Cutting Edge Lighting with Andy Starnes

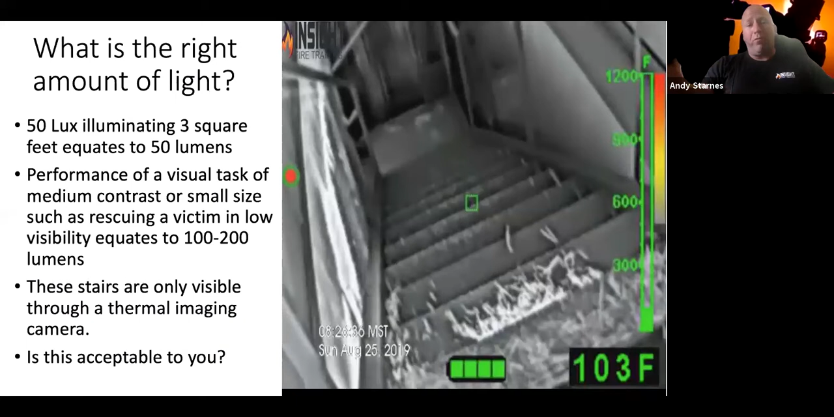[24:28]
On screen: spot 103°F
So when you look at your flashlights and all the things you buy, this gives you an experientially relevant example. When we talk about performance of a visual task, like a medium or small size task, like rescuing a victim and low visibility, that means 100 to 200 lumens. Now you're starting to say, okay, I bought XYZ flashlight and it says it got up to this many lumens. Now we're starting to get where we can put these pieces in our puzzle together and say, all right, I need this much light to be able to see.
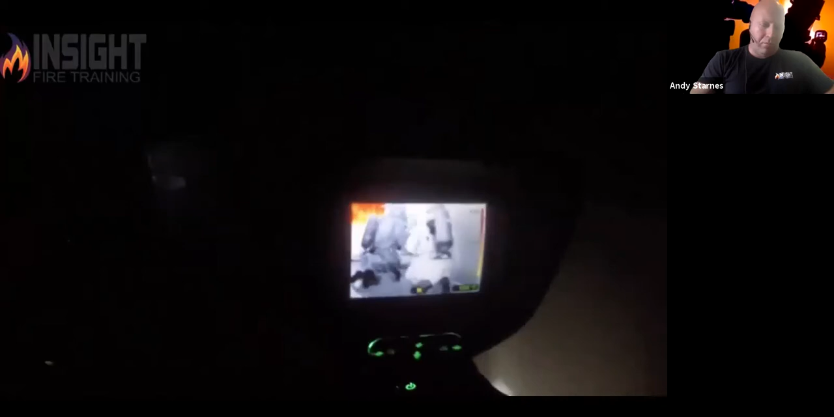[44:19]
Okay. Notice how clear the thermal imaging camera is. You can see a little bit to my right, but does anybody know there's a firefighter immediately to my left? And I can't see him at all.